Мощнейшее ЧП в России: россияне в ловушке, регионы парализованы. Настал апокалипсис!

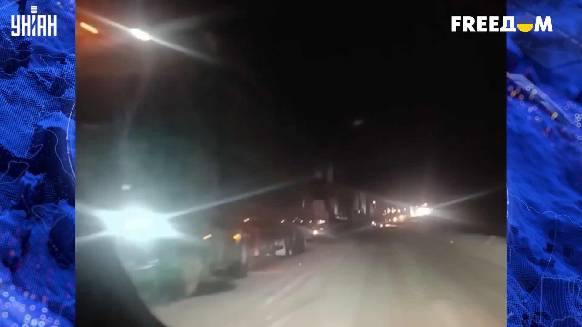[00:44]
Несколько тысяч машин оказались просто в снежной ловушке. Ледяной дождь обрушился на Сибирь, заблокированы трассы федерального значения.